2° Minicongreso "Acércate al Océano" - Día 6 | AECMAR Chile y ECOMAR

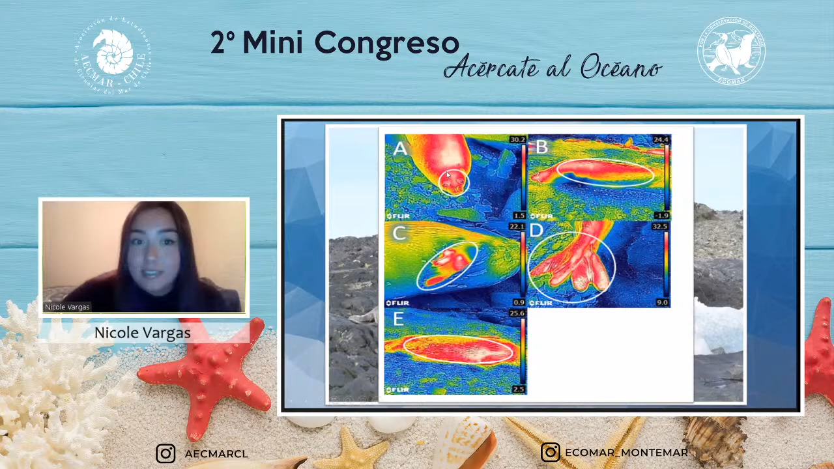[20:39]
Entonces, aquí se ven las fotos, las imágenes infrarrojas, así es como se ven. Y nosotros tomábamos fotos de la cabeza, de la espalda, de la aleta delantera, como lo ven acá, de la aleta trasera y del vientre. Aquí no se logra ver bien qué es el vientre, pero créanme. Ya. Y también a la hora de tomar las imágenes infrarrojas, nosotros tomábamos las condiciones ambientales.